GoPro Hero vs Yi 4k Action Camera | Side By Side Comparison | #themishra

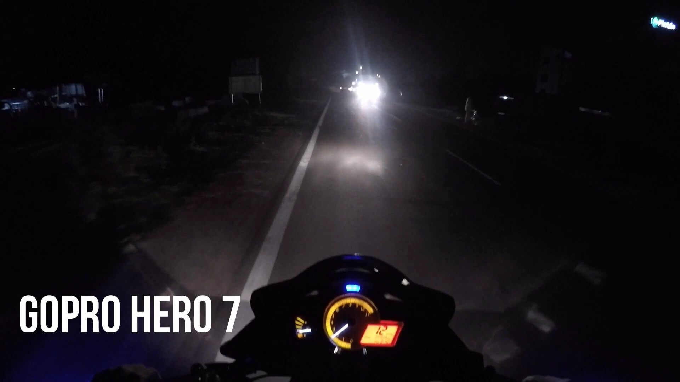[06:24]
तो अभी यह जो रेकॉर्डिंग हो रहा है यह हो रहा है मारे गोप्रो 07 पे